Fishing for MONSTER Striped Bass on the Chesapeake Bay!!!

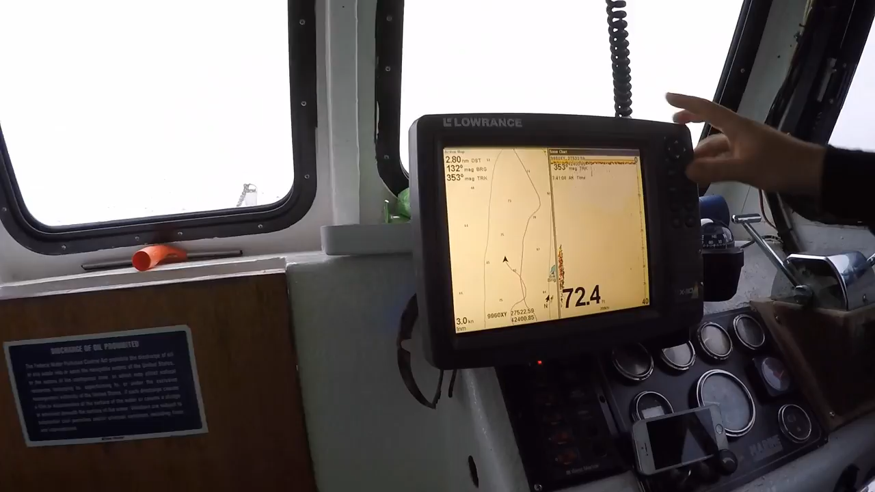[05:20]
Finally got some downtime. We're not crashing fish at the moment.
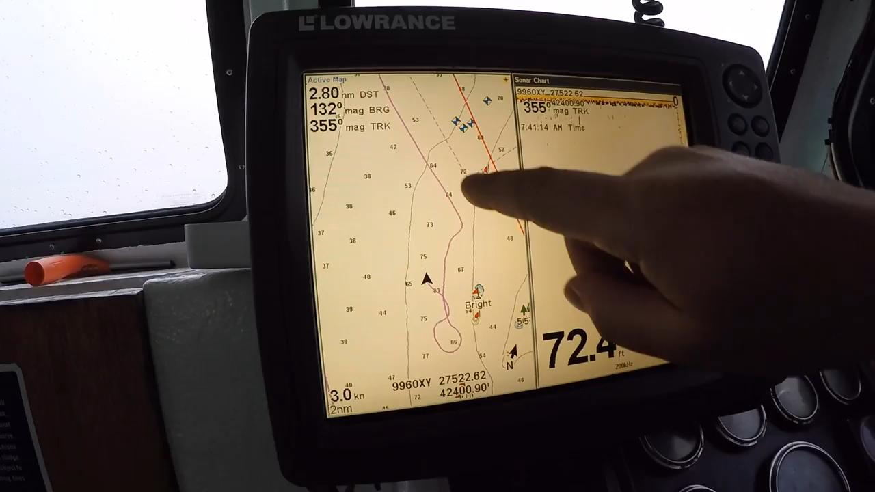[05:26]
So basically what we did, we just came down, we got in the middle of the shipping channel, which is the deepest part of the water. We just made a straight line because I saw the bait on the meter, and you want to be around the bait, that's where the fish are.
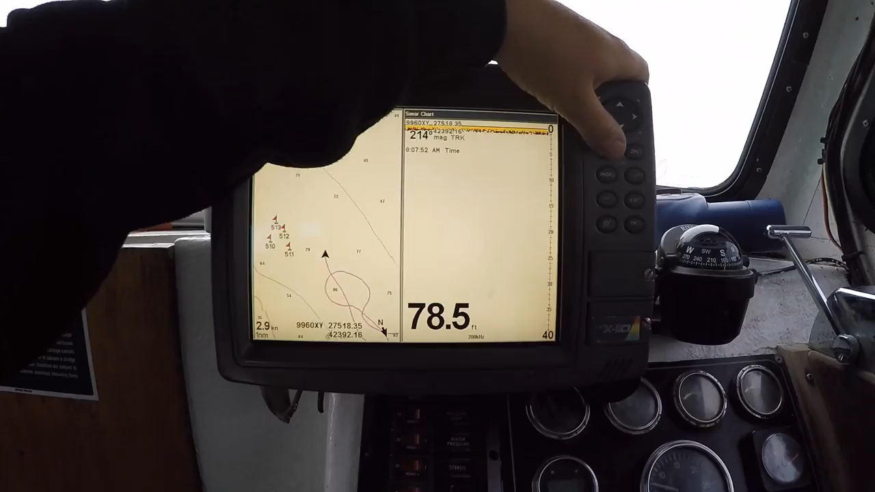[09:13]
On screen: depth 78.5 ft
Yeah, we're just, as you can see, we're just making a couple loops. We're just looping in the same area, same depth of water.
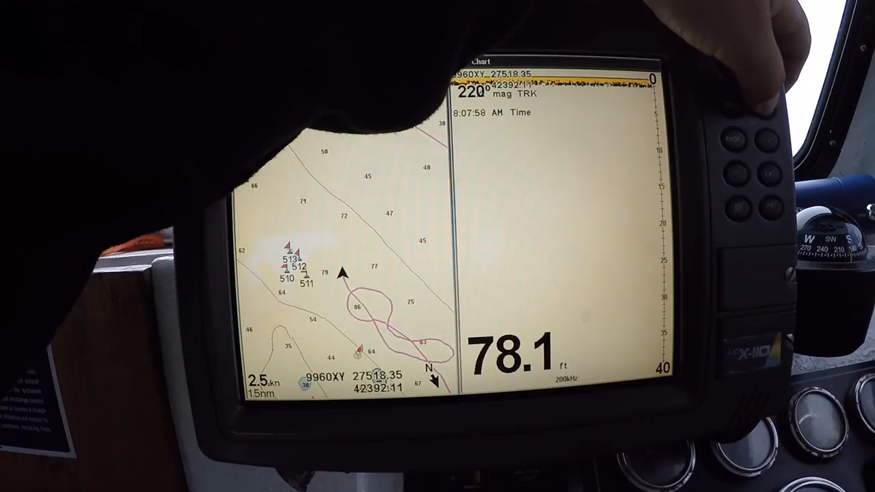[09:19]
On screen: depth 78.1 ft
Every time we go through, we get a fish pretty much, man. Yep. That's awesome. Stay around the bait. Bringing the lines right here.